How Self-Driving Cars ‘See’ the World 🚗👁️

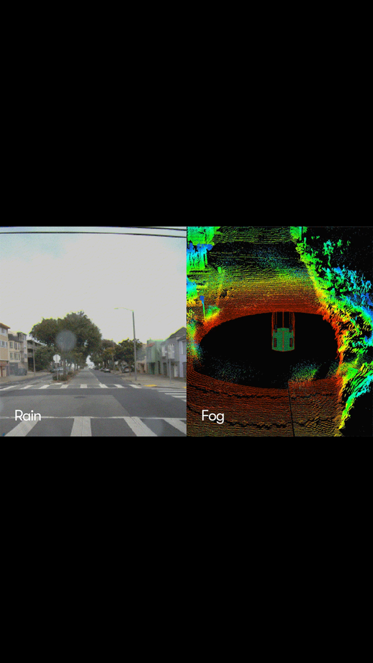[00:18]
However, cameras struggle in poor weather like rain or fog.
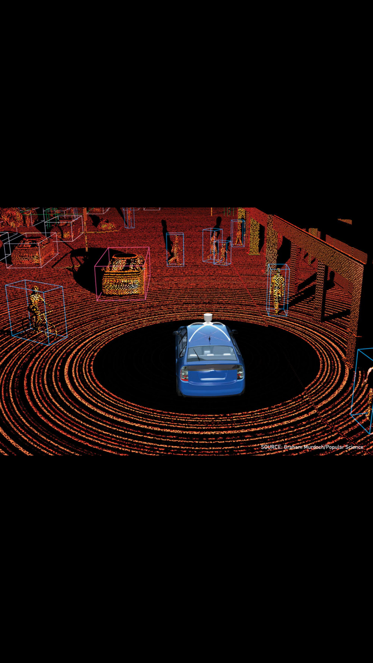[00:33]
LiDAR uses laser light to create detailed 3D maps of the environment.
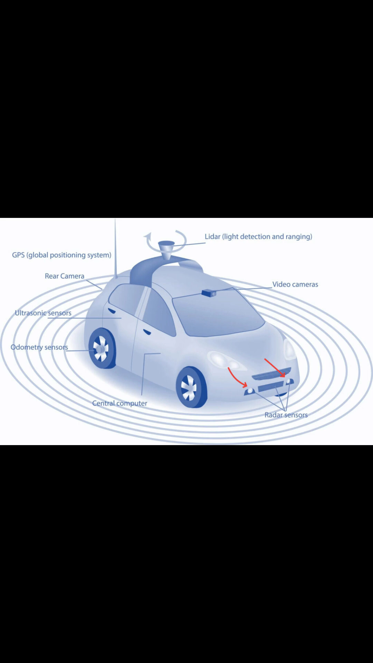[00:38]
This technology is vital for obstacle detection and precise navigation.
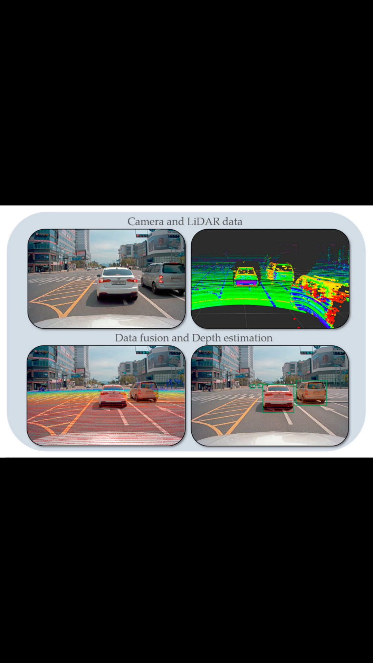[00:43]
Sensor Fusion integrates data from cameras, radar, and LiDAR, combining their strengths.